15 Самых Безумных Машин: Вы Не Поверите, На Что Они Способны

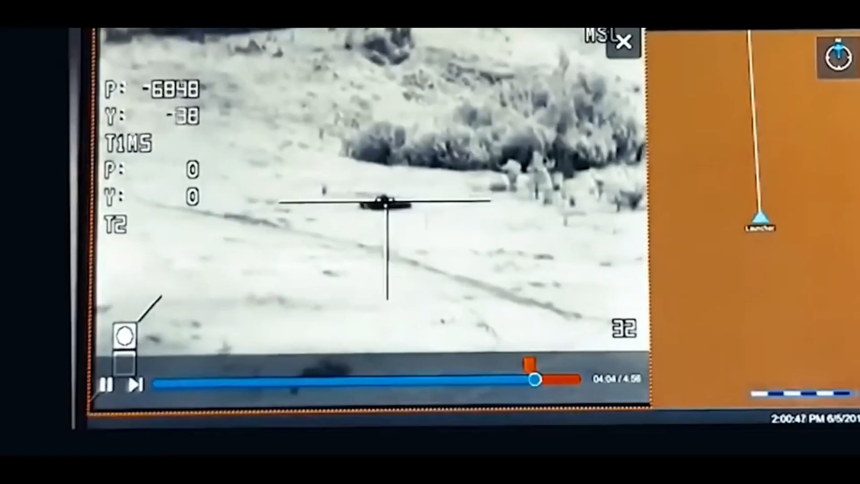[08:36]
Никаких резких подпрыгиваний, минимум шума, идеальный контроль. И все это в бронированной капсуле, защищающей от пуль, осколков и взрывов.
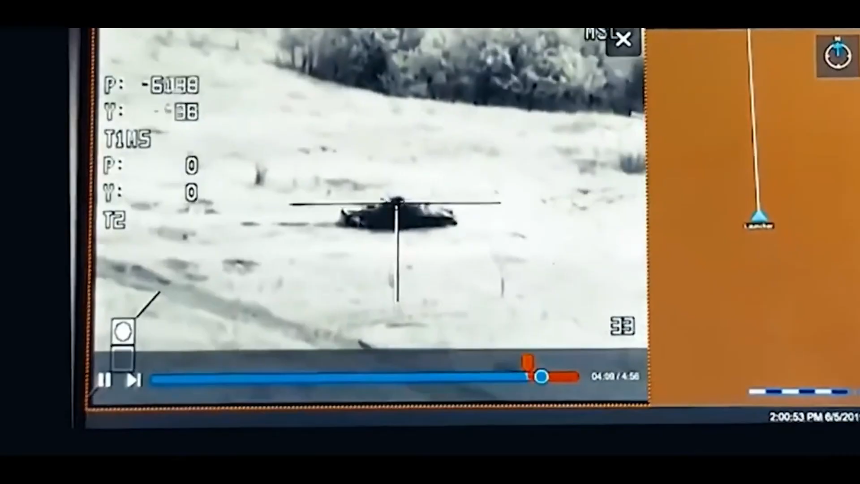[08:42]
Грузовик можно оснастить оружием, модулями дистанционного управления, даже средствами радиоэлектронной борьбы.